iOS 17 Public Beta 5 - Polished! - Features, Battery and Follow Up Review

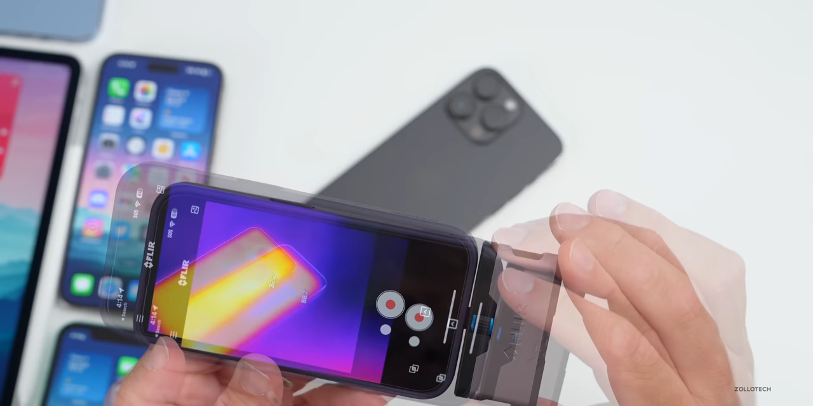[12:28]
in the hottest area and then celsius we've got 32.5 degrees so it's staying fairly cool it's cooling down quickly it's just when you're charging that it seems to get overly warm